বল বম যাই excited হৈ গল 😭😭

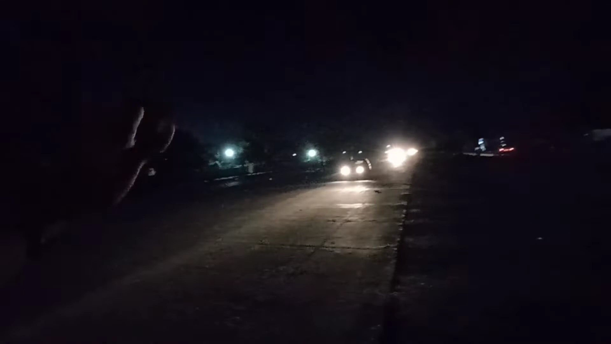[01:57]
একদম একদম বেয়াকৈ পুৰা বিজুলী মাৰি আছে। তো চাওঁ ইহঁতে কেতিয়া আহি পায়। ফাৰ্ষ্ট মই এতিয়া অলপ আগতে ফোন কৰিছিলোঁ, ইহঁতে কাজলগাঁও পাইছে, তো বেছি সময় নালাগে, আহি পাবই আৰু।